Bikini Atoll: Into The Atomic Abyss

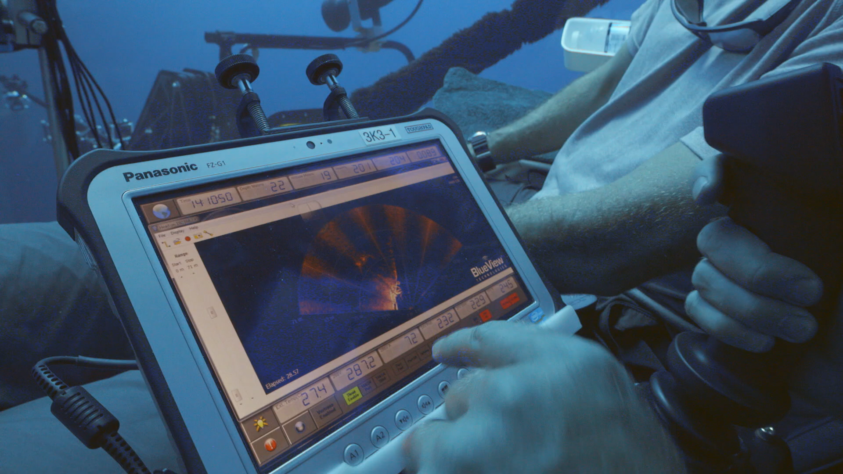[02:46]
I've just picked them up at Sonar. The blast must have been ferocious.